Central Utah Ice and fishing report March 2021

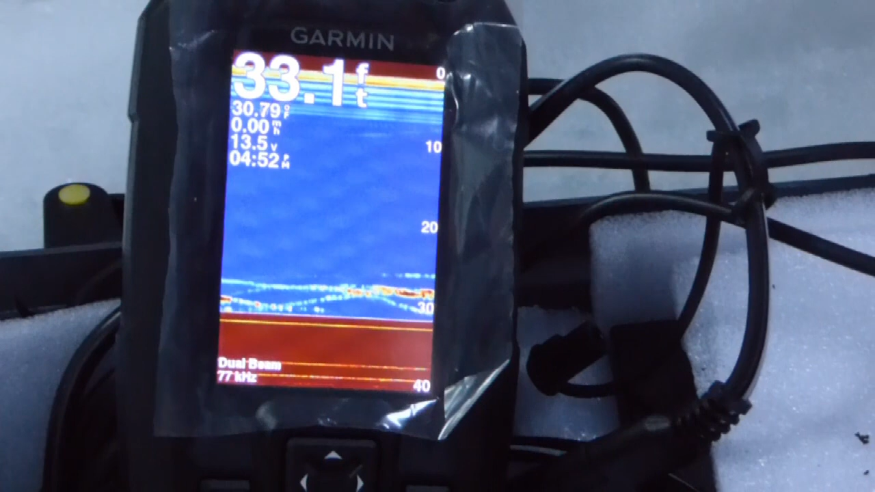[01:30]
On screen: depth 33.1 ft
The water was real murky anyway. So we've been using the new Striker 4 and we're learning.
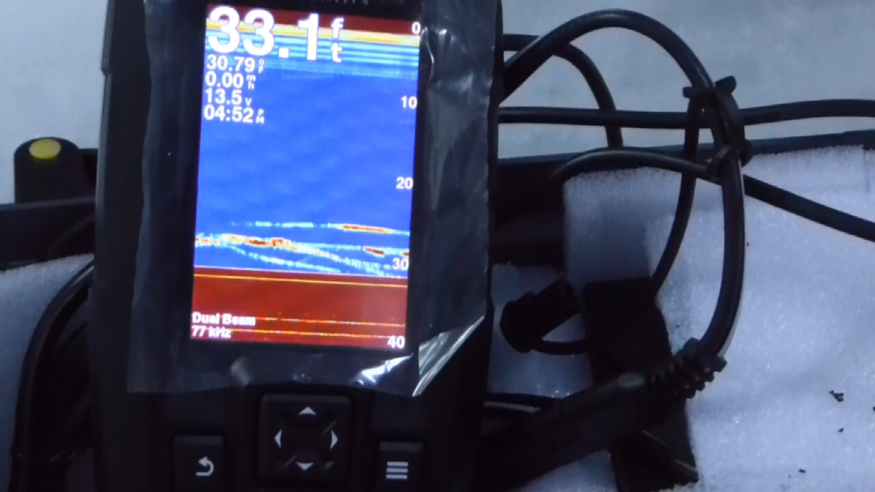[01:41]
On screen: depth 33.1 ft
See where the jig is and how deep it is. And we caught a few fish, lost a few fish, and had one on the jaw jacker, didn't know it went off,
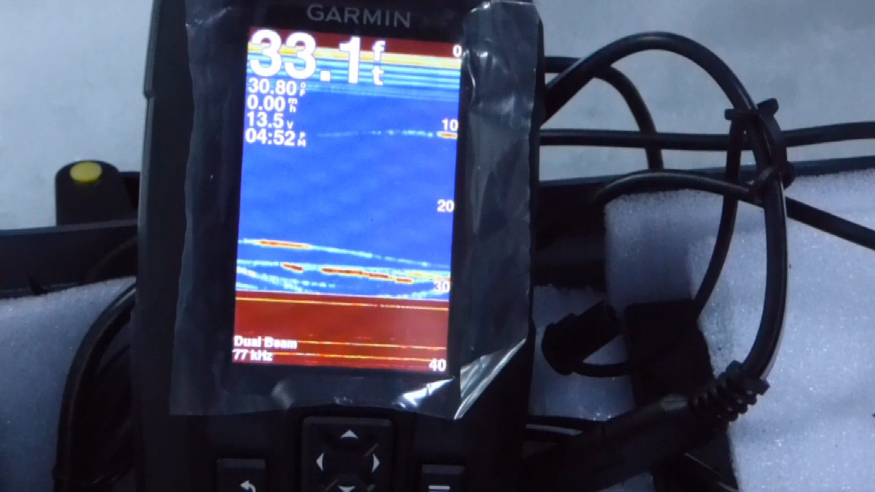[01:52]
On screen: depth 33.1 ft
and Susan and Ed ended up catching him inside the ice house by catching the line and bringing him in. And we talked to some other folks, and they were from up around Tooele, and they'd caught a few fish and was happy. So everybody had a pretty good day, and